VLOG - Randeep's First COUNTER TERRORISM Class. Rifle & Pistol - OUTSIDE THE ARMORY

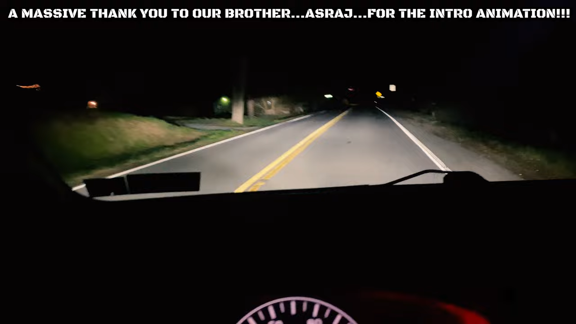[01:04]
It's about 4 in the morning, 4 baje hai te haje video banaunda koi fayda hi nahi, nehra hi bahut zyada hai te mera booth hai te tuhanu dikhna nahi, so thodi ji roshni ho lendo, 1-2 ghante baad jaake milde hain.